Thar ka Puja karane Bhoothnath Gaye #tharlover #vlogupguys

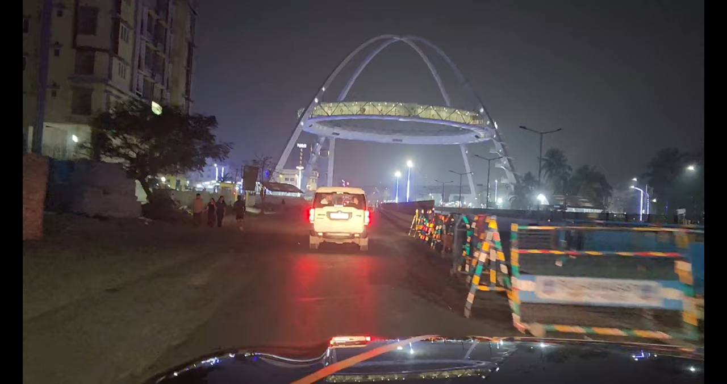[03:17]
बंगला क्रॉस कर रहे हैं हम लोग, यहाँ भी सिग्नल है।
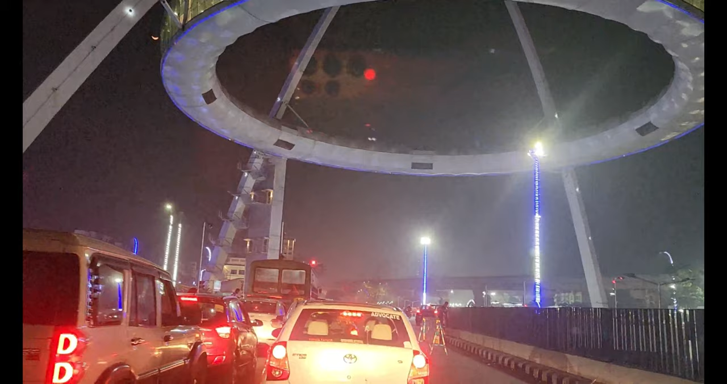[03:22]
और बीच बंगला में आप एक चीज देख सकते हैं कि यहाँ पे एक अंडरपास बनाया गया है जो कि अभी चालू नहीं हुआ है।
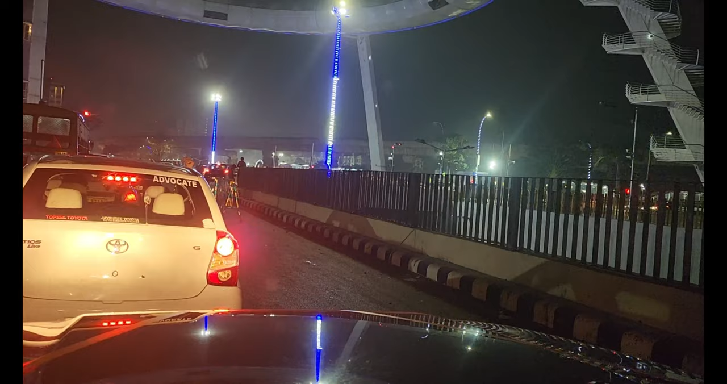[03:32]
आज का ही डेट था इसको चालू करने का, बट किसी कारण से आज इसे चालू नहीं किया गया है।
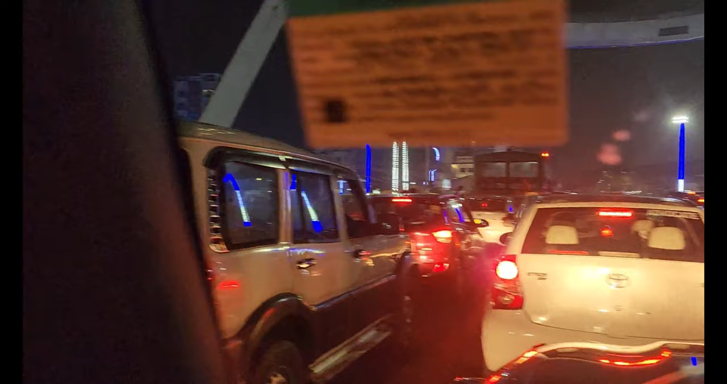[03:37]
और इसी के नीचे एक ये फुटब्रिज भी है, मतलब कि यहाँ पे जो क्रॉसिंग है वो तीन तीन क्रॉसिंग है,
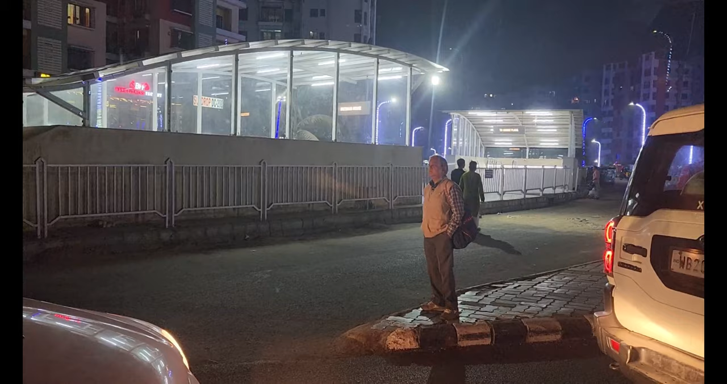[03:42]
एक फुटब्रिज और एक ये अंडरपास और एक ये अपर पास जहाँ से हम लोग जा रहे हैं जो रोड है। और यहाँ पे सिग्नल जो है ये बहुत ही, मतलब हमेशा यहाँ पे ट्रैफिक रहता है।
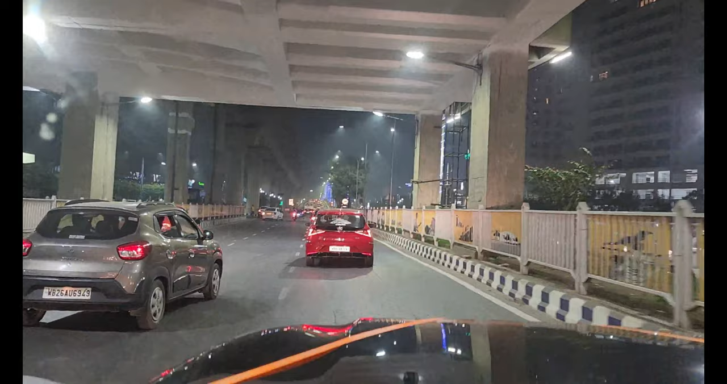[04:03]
और हम लोग बीच बंगला क्रॉस करके सेंट्रल मॉल के करीब आ गए हैं। यहाँ से डायरेक्टली हम लोग सॉल्ट लेक की तरफ से बाबा भूतनाथ के दरबार की ओर बढ़ेंगे। और मैं आपको दिखा दूँ कि यहाँ पे सेंट्रल मॉल के जस्ट सामने में एक फील्ड है,
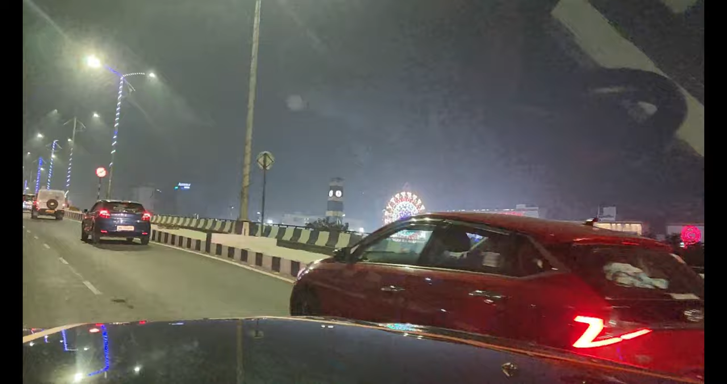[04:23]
वहाँ पे मेला लगा हुआ है अभी। और ये मेला काफ़ी आकर्षक है।
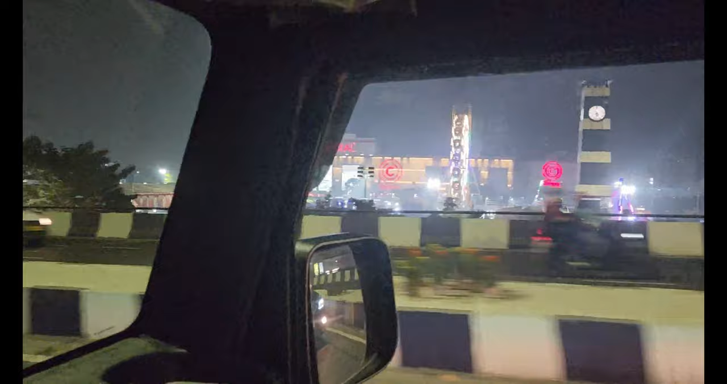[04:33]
मैं आपको ज़्यादा करीब से तो नहीं दिखा पाऊँगा, लेकिन आप देख सकते हैं कि यहाँ पे डेकोरेशन बहुत अच्छा हुआ है।
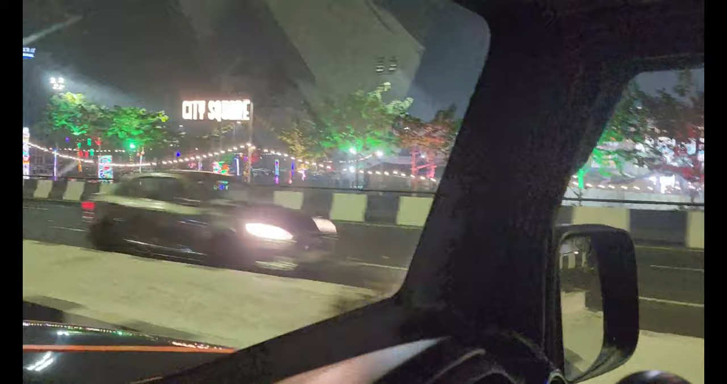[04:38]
और मेला का हमारा वीडियो जो है वो हम लोग चैनल में अपलोड कर चुके हैं, तो आप वो अगर चाहें तो हमारे डिस्क्रिप्शन में उसका लिंक भी मैं डाल दूँगा, वो भी आप वापस वहाँ से देख लीजिएगा।
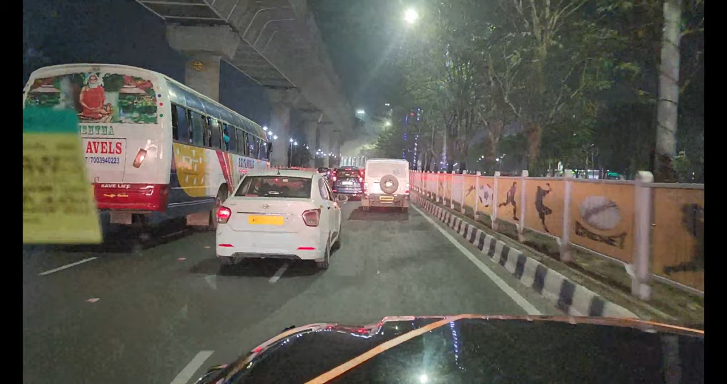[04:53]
तो फ्रेंड्स अब हम लोग न्यू टाउन एरिया क्रॉस करके सॉल्ट लेक की तरफ आ चुके हैं
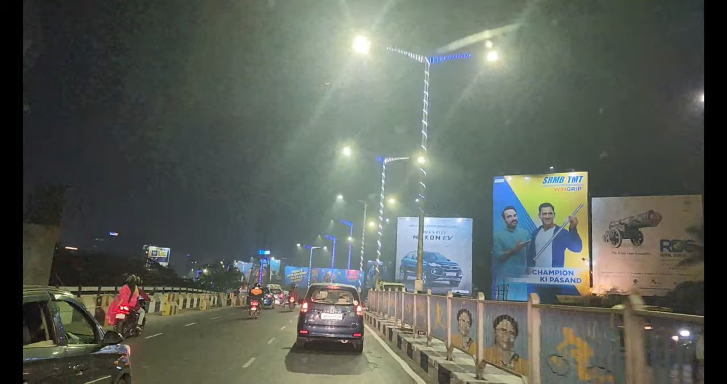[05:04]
और अभी हम लोग सेक्टर 5 में हैं।
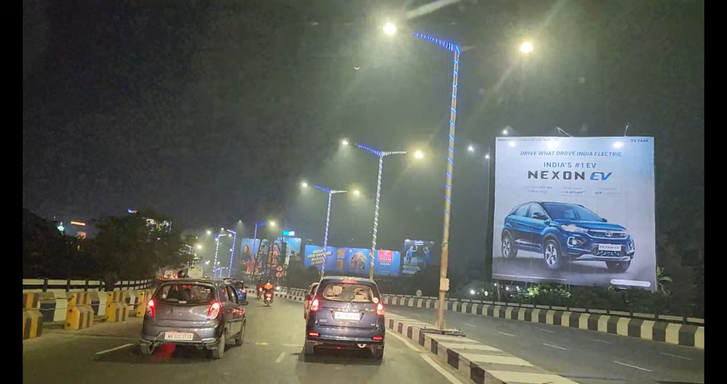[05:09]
यहाँ पर सेक्टर 5 से हम लोग डायरेक्टली इंटर करेंगे सेक्टर 2
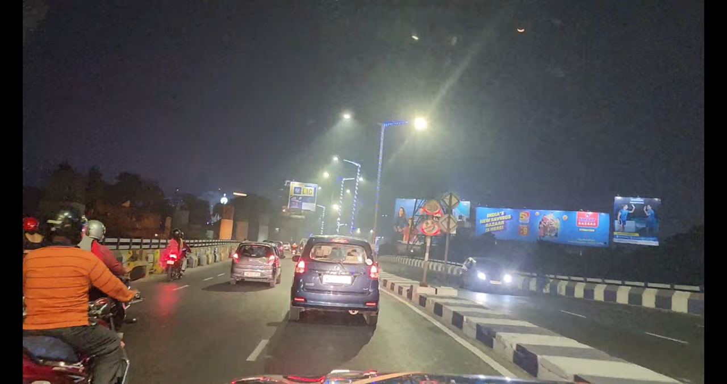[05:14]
की तरफ और फिर उसके बाद हम लोग ओल्ड कोलकाता में इंटर करेंगे। वो मैं आपको दिखाऊंगा जब हम लोग ओल्ड कोलकाता इंटर करेंगे।
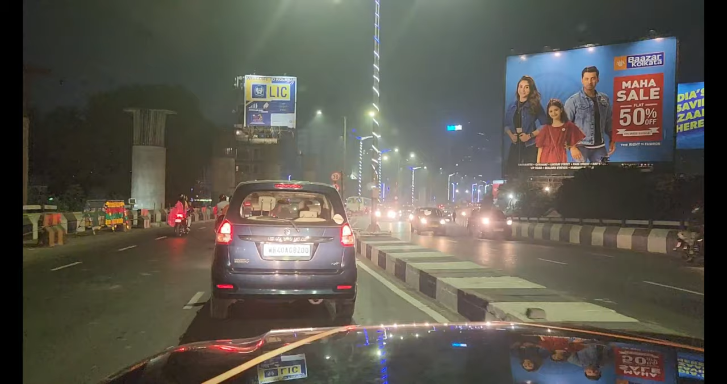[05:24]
तो ये आप देख सकते हैं कि ये सामने में जो ये बिल्डिंग है ये टेक्नोपोलिस है और इसे क्रॉस करके ही हम लोग अभी जाएंगे।